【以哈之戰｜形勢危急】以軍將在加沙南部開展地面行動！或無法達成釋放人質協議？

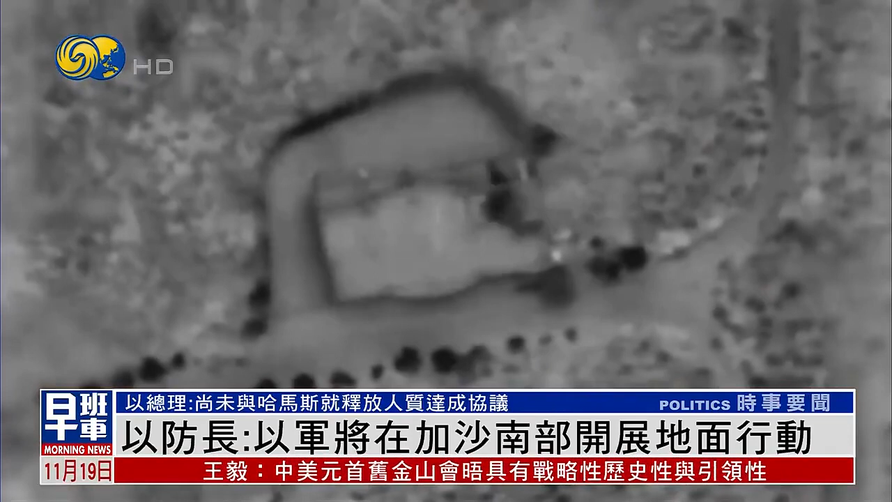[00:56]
以军还发布袭击黎巴嫩边境附近珍珠党目标的影片以军表示其战斗机袭击了黎
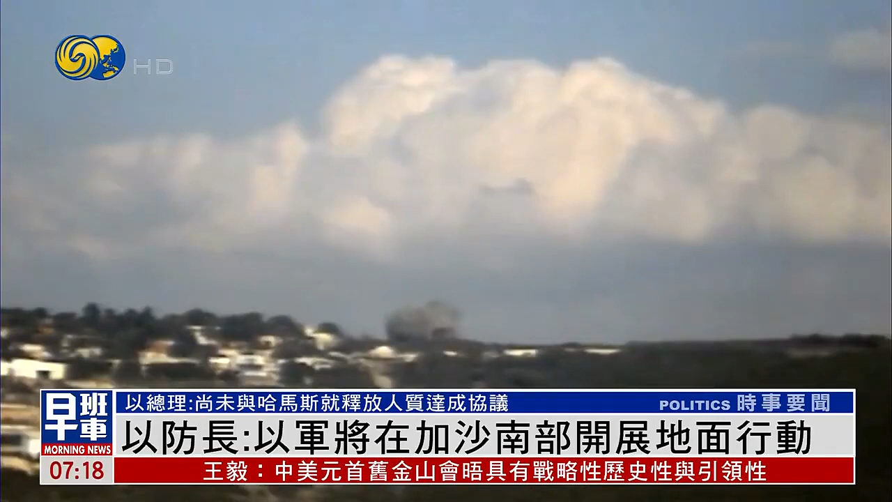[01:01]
巴嫩先进的地对空系统以回应珍珠党夜间向以军飞机发射导弹以军
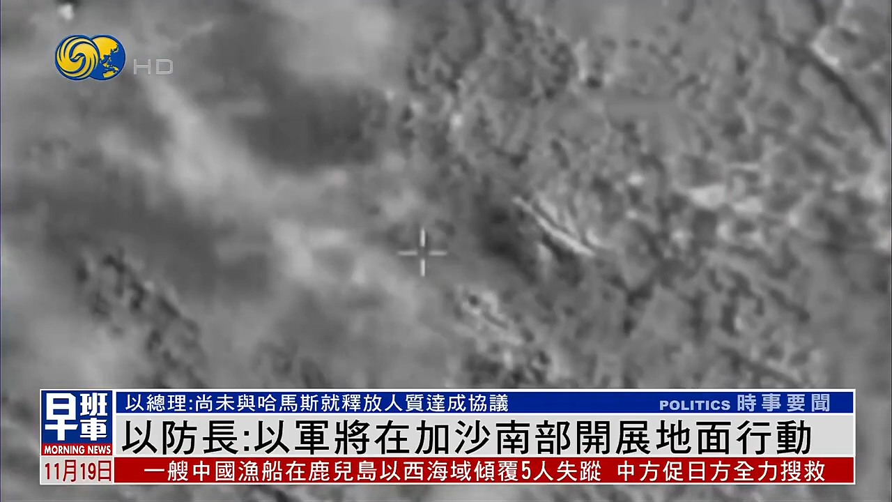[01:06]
报告称行动还打击了珍珠党的一些目标包括军事阵地和哨所等